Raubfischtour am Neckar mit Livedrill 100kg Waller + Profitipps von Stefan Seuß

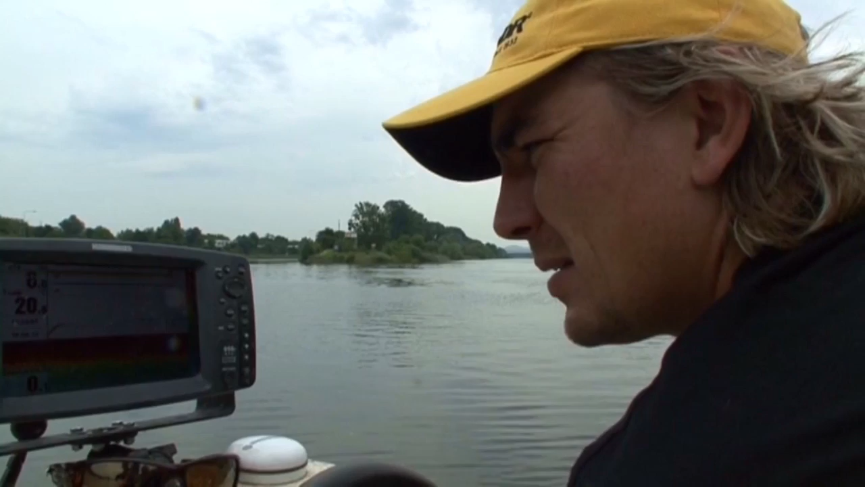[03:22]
Aber schon mal ein gutes Zeichen. Vielleicht kriegen wir jetzt noch einen Tagsüber. Der Wälz hatte sich wohl anders überlegt. Es dauert aber gar nicht lange, bis der nächste Räuber auf das Klopfen reagiert. Genau am Köder der Fisch. Komm, komm, komm, komm, komm. Genau am Köder ist der Waller.
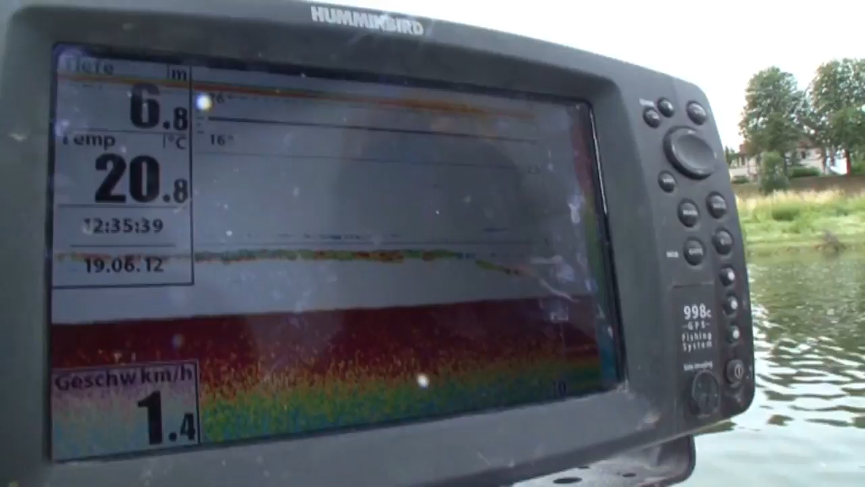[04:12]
On screen: depth 6.8 m, water 20.8°C, speed 1.4 km/h
Ihr habt es selber gesehen, die Wälze haben uns jetzt richtig geärgert.
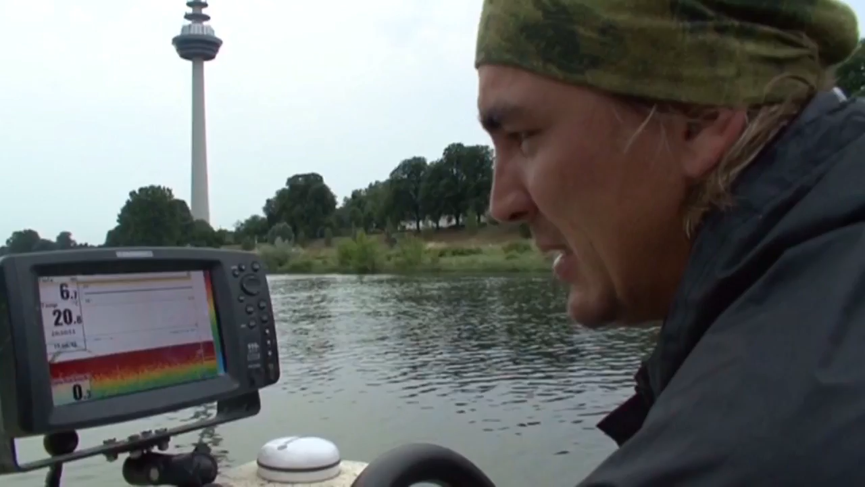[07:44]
Jetzt direkt rein. Komm, auf. Ja, jetzt genau ein Köder.
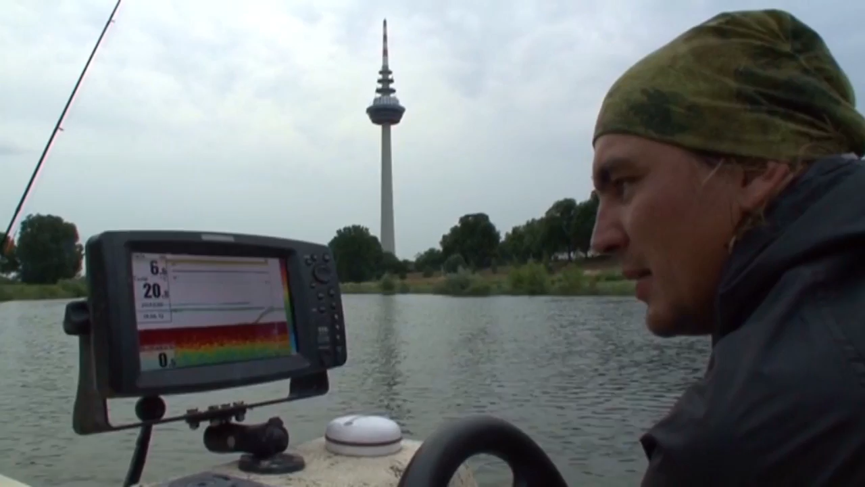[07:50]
Nein, bleib da, bleib da, bleib da. Aber auch mit Kopftuch entscheiden sich die Wälse nur fürs Gucken, nicht fürs Anfassen.
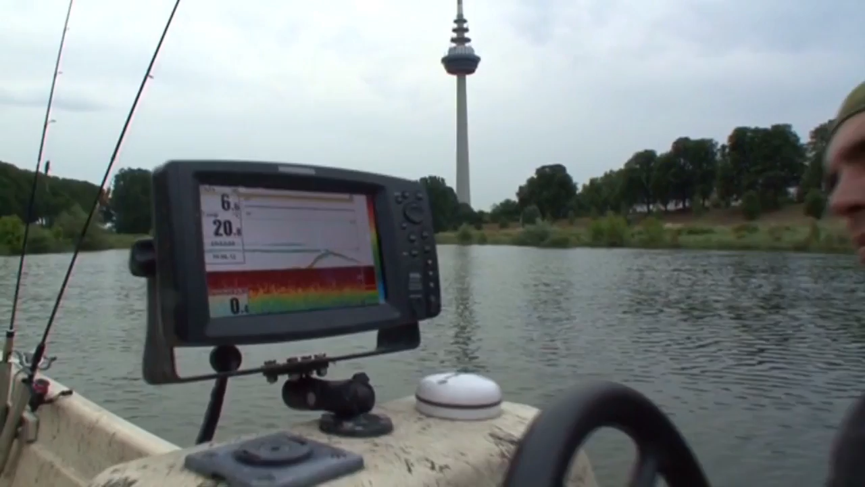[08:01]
Ach man, das gibt's doch nicht.
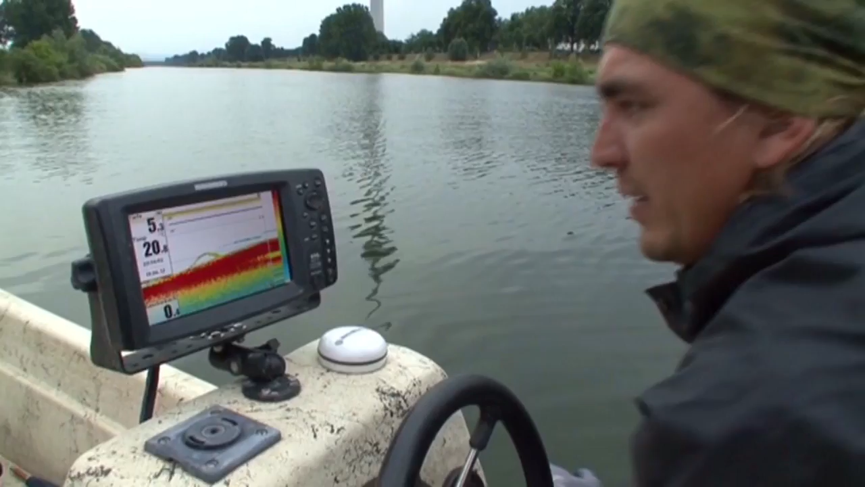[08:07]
Ihr seht, wie hilfreich wirklich ein qualitativ hochwertiges Echelot ist.
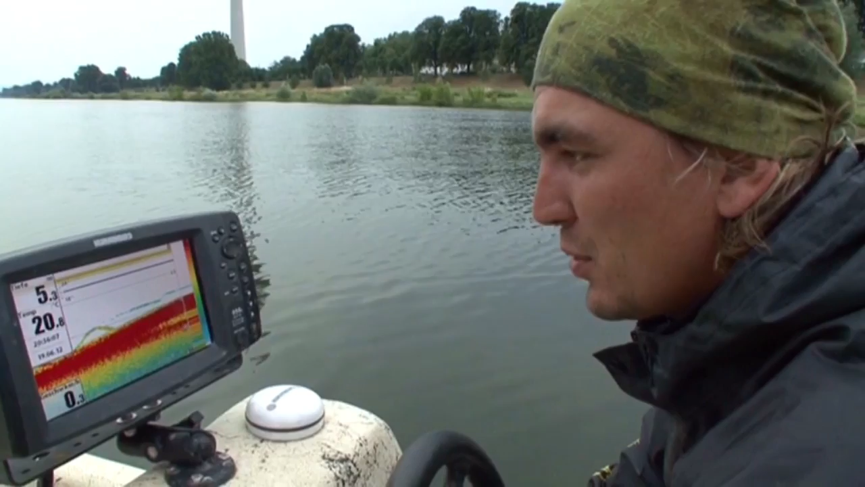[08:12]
Das Problem ist bloß, ihr seht dann auch all das, was ihr nicht fangt. Und das ist manchmal echt schwer zu erleben. Da bleibt nur eins.
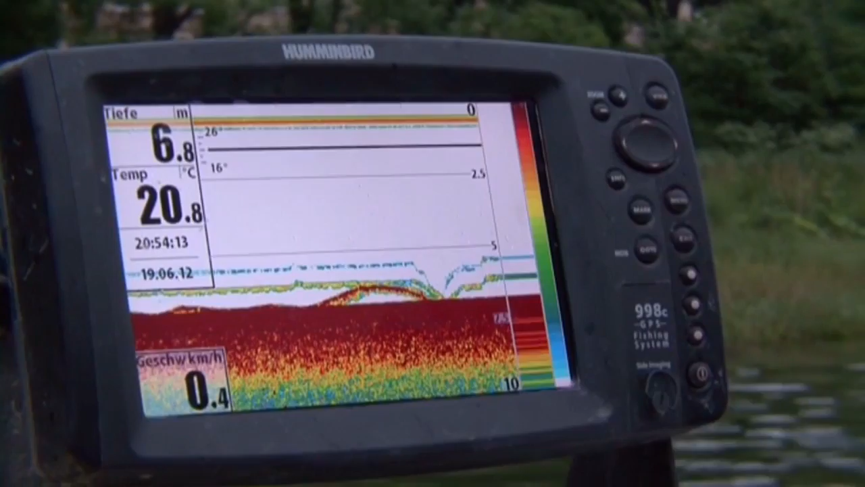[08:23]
On screen: depth 6.8 m, water 20.8°C, speed 0.4 km/h
Warten auf die Dunkelheit. Mit weniger Licht sollten die Wälse weniger zögerlich an die Köder gehen.